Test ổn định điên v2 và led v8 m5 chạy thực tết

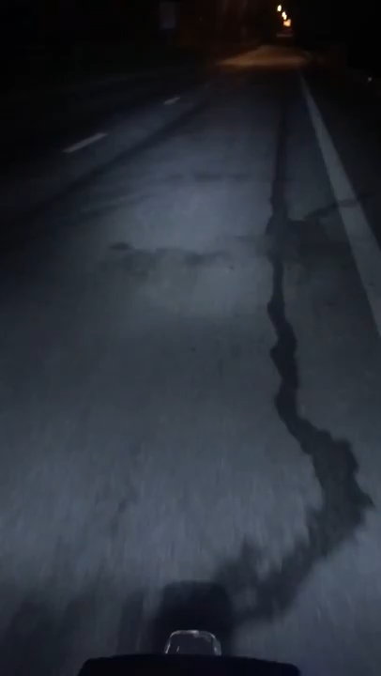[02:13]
Chân M5 này là chân lắp cho xe Jim anh em nhé. Đèn của mình rất là sáng. Đây là mình đang đi trên cao tốc anh em ơi. Đó, thì đây là mình sẽ đi với tốc độ là 20 đến 30 cái số một giờ. Đây nó hơi chói một tí.